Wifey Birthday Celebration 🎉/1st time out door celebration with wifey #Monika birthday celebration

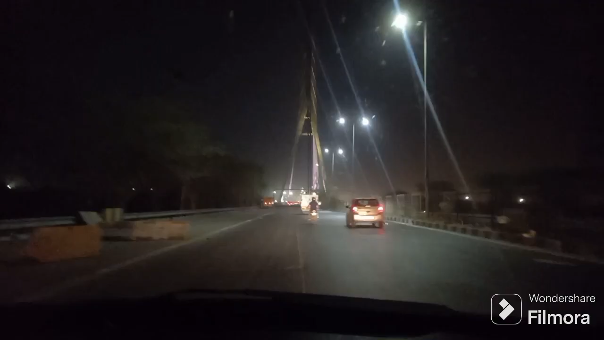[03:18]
तो फिलाल देख लीजिए आ गए हैं फिलाल सिगनेचर बिरिज पर और
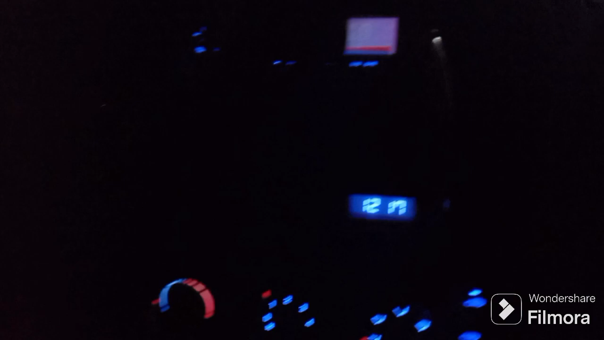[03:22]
टाइम हो रहा है आपका बारा बच्के सतरा मिनिट थोड़ा ताम आज की दिन से ओवर हो गए है क्यार कोई बात नहीं है आते
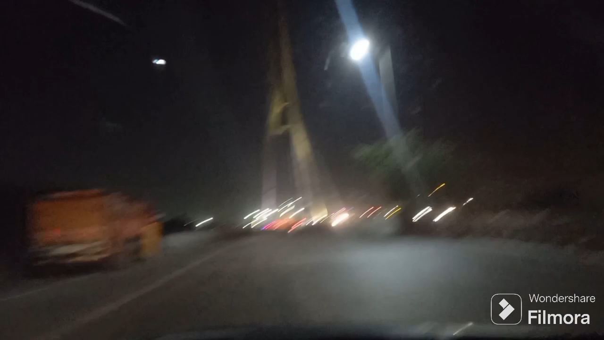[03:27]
हैं टाइम हो जाता है और हल्की फुलकी लाइटे जल रही है मगर वह हाइफाइब वाली स्ट्रॉंग लाइटे नहीं जल रही
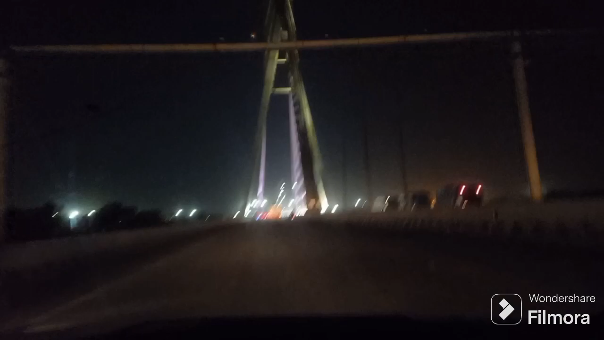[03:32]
है अलकी लाइटे जल रही है और पब्लिक भी थोड़ी बहुत रुकी भी है ऐसी बात रही है कि पब्लिक ने रुकी भी है और फाइनली आ गए हैं सिगनेचर बिरिश के उपर ये वावू क्यार आपचिक ल